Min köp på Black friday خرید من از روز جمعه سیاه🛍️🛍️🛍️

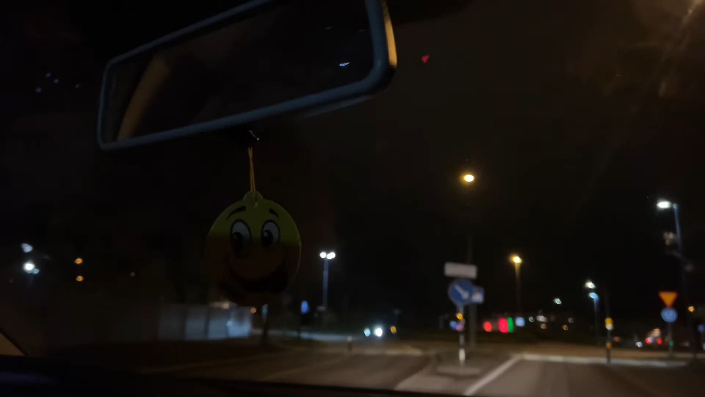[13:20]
فرمان ماشین هستم، شب هم هست اینجا، هوا خیلی زود شب میشه، اروپا سرد است، بدبختی و بیچارگی زیاده. ساعت 4 میشه، 4 میبینیم، ساعت چند الان؟
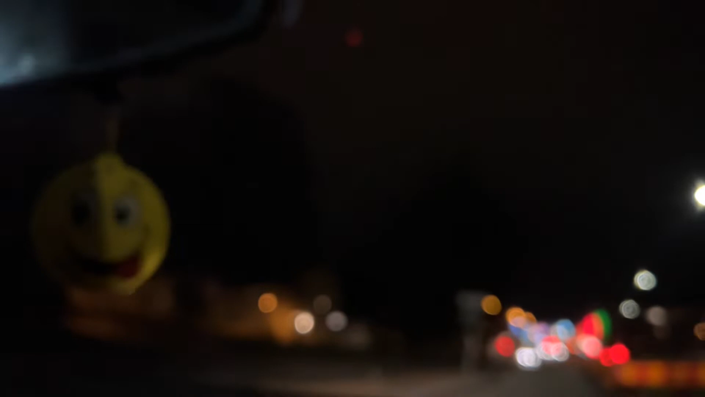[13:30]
ساعت 7:30 سر شب شد. از سردی میگه از سردی دندان میشکنه، واقعیتش همون قسمیه.
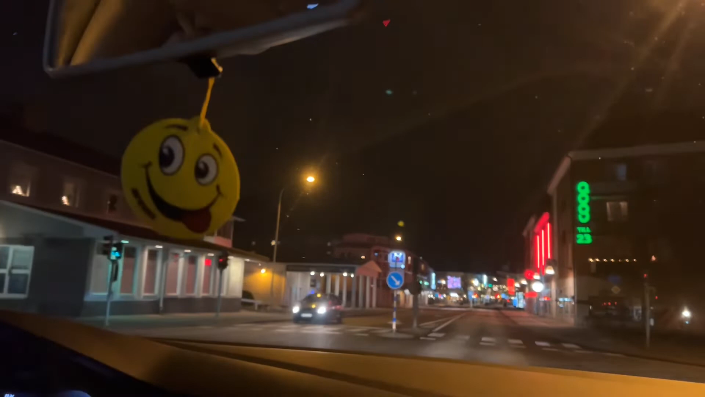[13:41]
همین شهرشون ببین، شهر همه خلوت است، هیچ کی نیست در این شهر.